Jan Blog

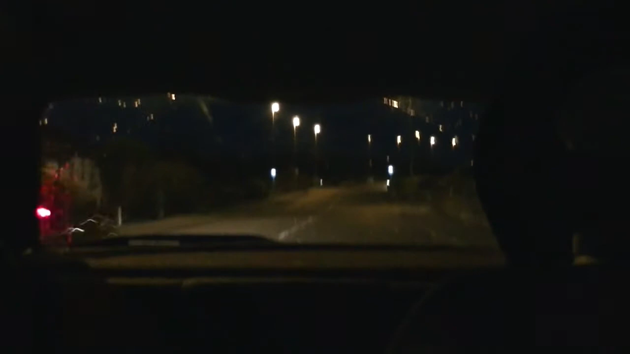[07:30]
That's what it looks like behind my car, my mirror, or through my back window. Good, didn't it? Not that blurred, though. The camera's blurred, but I'm not blurred. Look, in a minute, yeah, there'll be a bus coming, and you'll see the back end of the bus. But I can see the front end of the bus, because I'm driving. And now I see the back end of the bus. There you go. It's good, isn't it? That's my wiper.